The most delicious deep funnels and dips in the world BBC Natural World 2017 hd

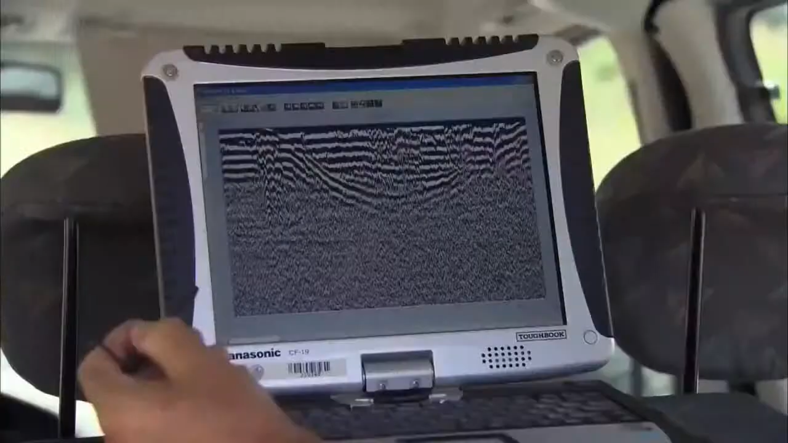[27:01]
We can see that the ground and also the overlying highway is subsiding by sagging.
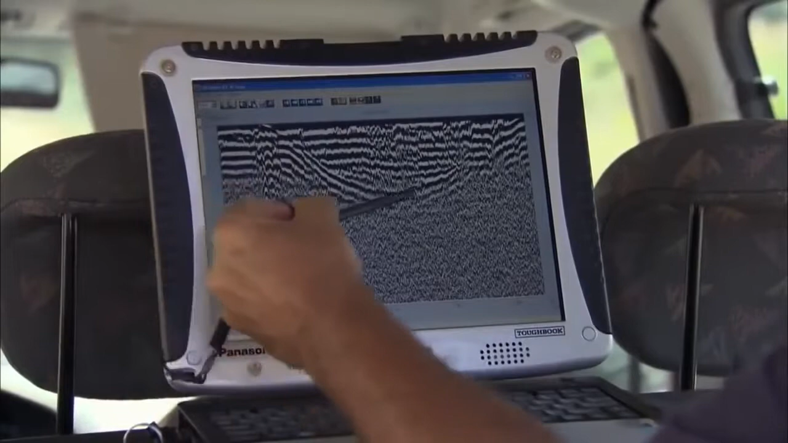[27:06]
And this is the kind of sinkhole that it's very difficult to remediate because it's related to the dissolution of salt at depth.